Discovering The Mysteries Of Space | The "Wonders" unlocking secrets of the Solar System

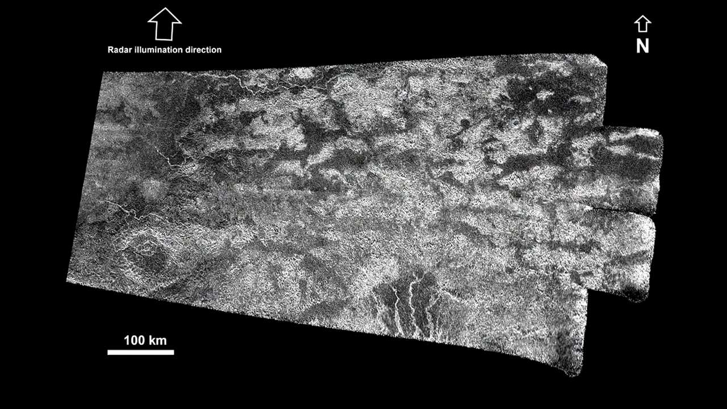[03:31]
Many craters may have been buried under a layer of sediment or were quickly smoothed over by intense wind erosion.
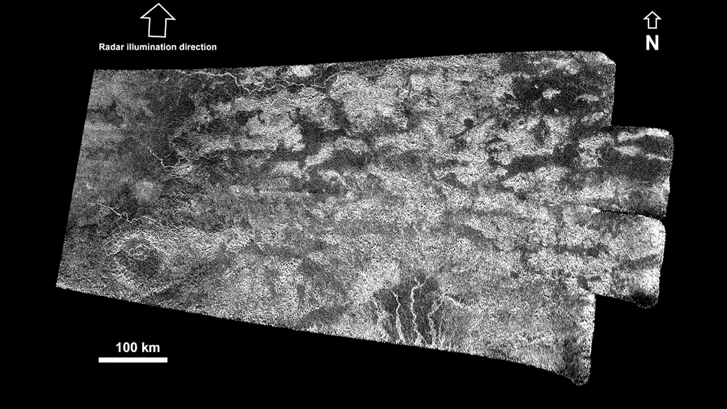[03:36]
The surface of Titan in the temperature latitudes is less contrasting.
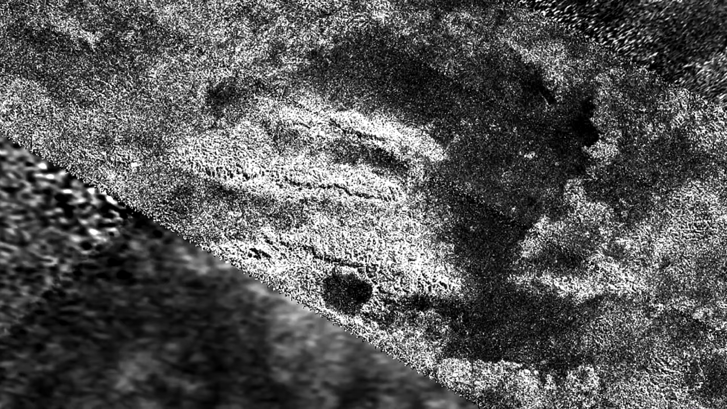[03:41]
Titan has distinct indications of volcanic activity. However,